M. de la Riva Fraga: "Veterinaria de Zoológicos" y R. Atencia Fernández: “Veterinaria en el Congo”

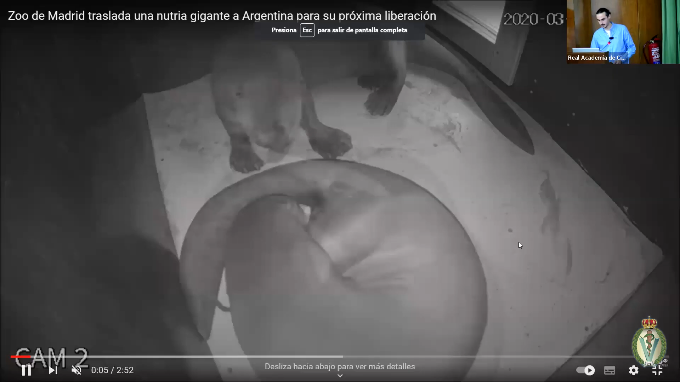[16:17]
la población de estos animales. Este animal nació en marzo del 2020.
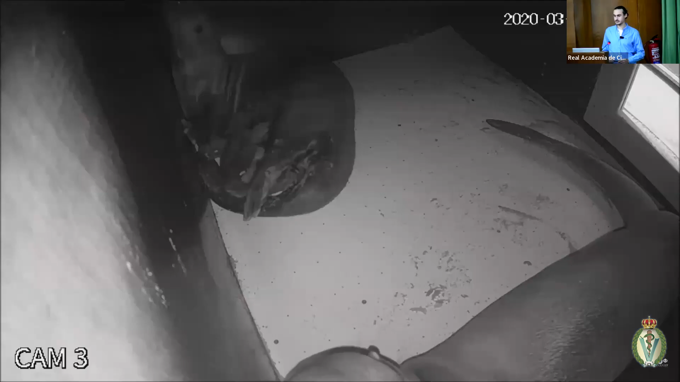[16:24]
Aquí tenéis a la pareja, ahí veis a los pequeñajos corriendo con pocos días de vida, como van creciendo poco a poco.
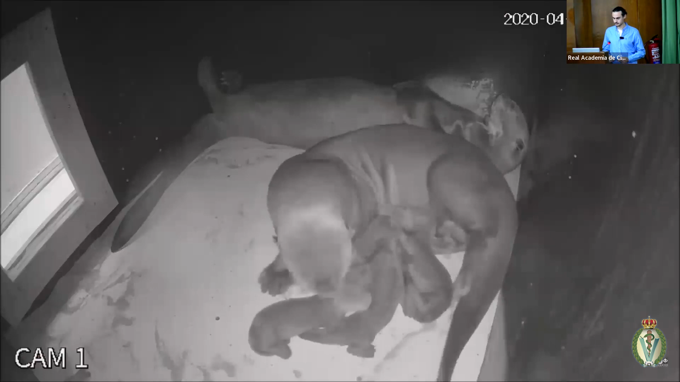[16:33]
Son pequeños terremotos. Con poco más de dos meses han crecido bastante.